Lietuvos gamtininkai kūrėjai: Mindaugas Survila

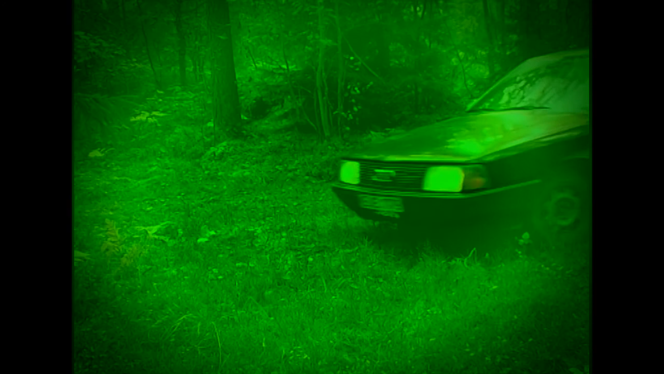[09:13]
Mašina palieku lygus 1 km iki lyzdą.
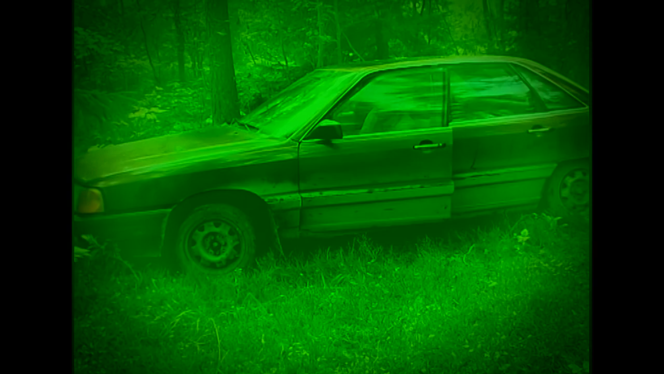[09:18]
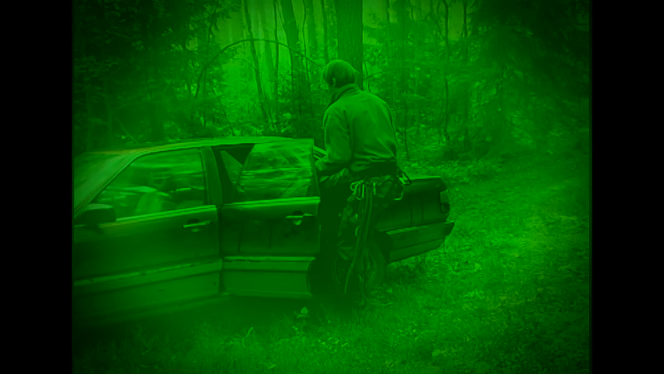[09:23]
Užsiedu kuprinę, kurio yra kamera, fotoaparatas,
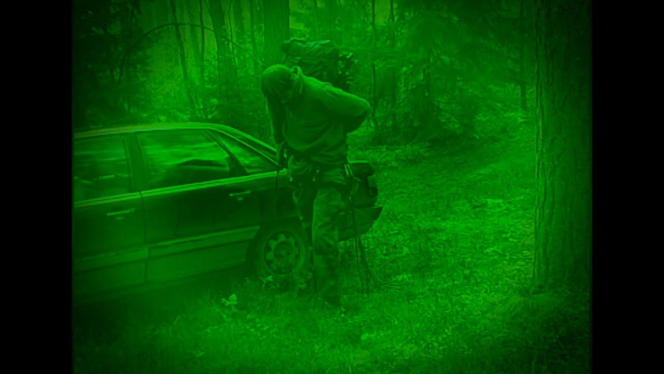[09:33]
kelytas objektyvų, kompiuteris, stovas kamerai ir šiek-siek maisto savo. Visiškai tamsoje nekant reina pirmą kartą į svečias, tas arelius žuvininkus. Galbūt kyla klausimus.
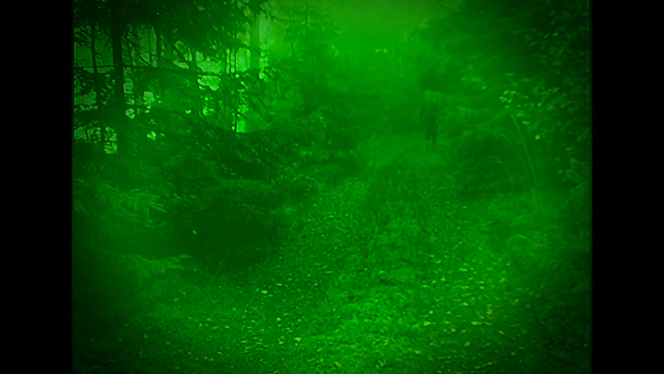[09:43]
Kodėl būtent naktį? Kodėl negalima užlipti dieną? Atsakymas gana paprastas. Arelių žuvininkų patelė niekada nepalieka lyzdo ir saugoji ištisa paro.
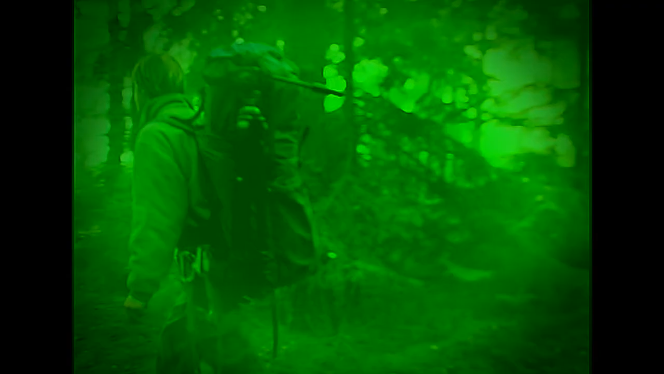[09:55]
Bet norint neišbaidyti arelių ir stabėti natūralų gyvenimą, reikia į palapinę užlipti naktį.
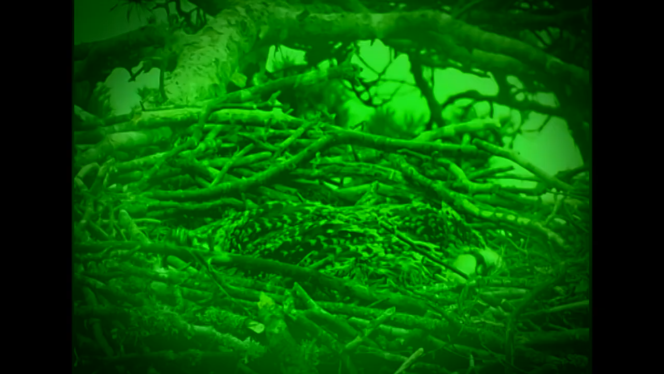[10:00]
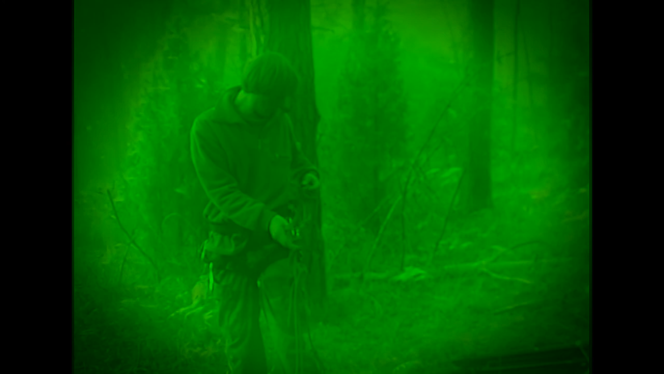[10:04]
Palapinė skirta filmavimui įkelta į 27 m aukštį, panašiai kaip devynių aukštų namas. Užlipti šokomis neįmenomi, nes nėra šokų. Tad teko naudoti alpinysnį įrangą bei virves.
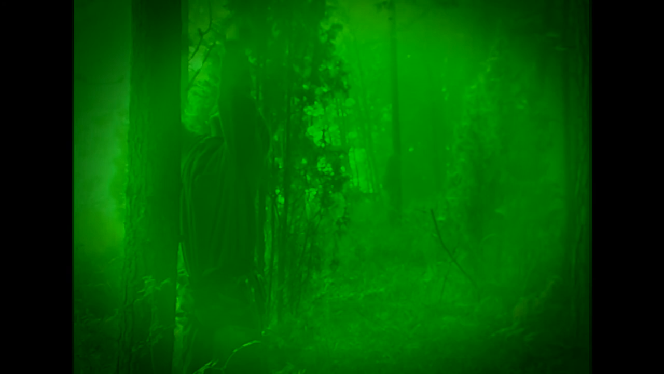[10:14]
Kaip žinia, Labanora regionis parkas yra gana populiarus tarp turistų. Tad lipimui į medį skirtos virves negalima palikti kybant palei žemio,
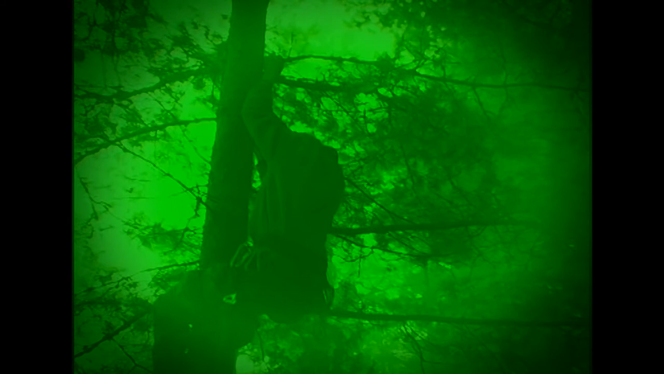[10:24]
nes koks grybaltojas radęs virve gali sumanyti išbandyti saugos ir lipti į viršų.
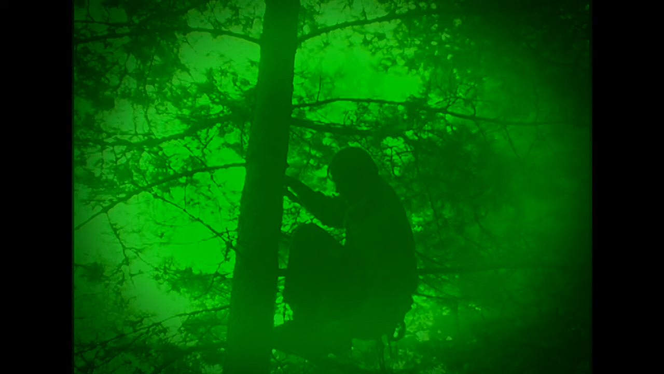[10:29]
Tad visų pirma turi užlipti į 10 m aukštį ir nuleisti virve į apačią.
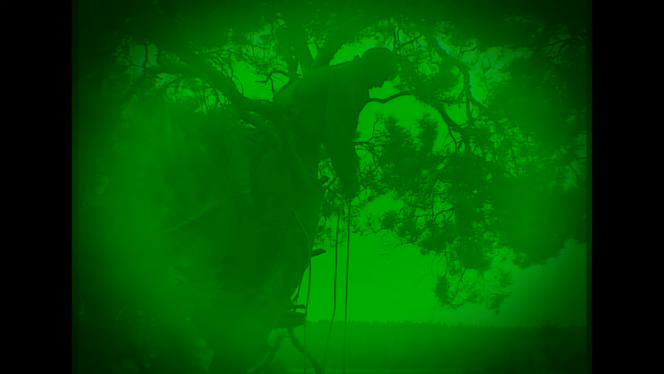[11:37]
Kėlimas šiek tiek užtrunka, nes kuprinė,
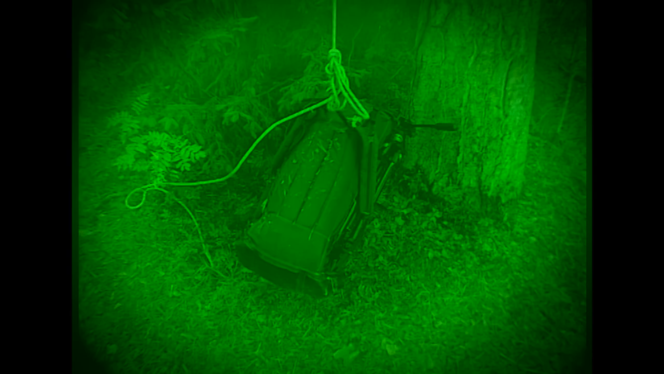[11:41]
kurį turiu iškelti į 27 metrų aukštį, sveria apie 25 kilogramus.
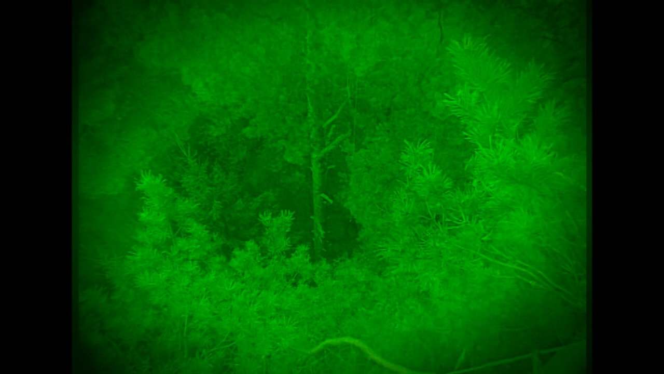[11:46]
Tiesa, gal nepaminėjau, palapinės kartą filmuoti realių žvūrininkus iškelta į greitimą pušį ir nuolysdomu tolgsi apie 20 metrų atstumu.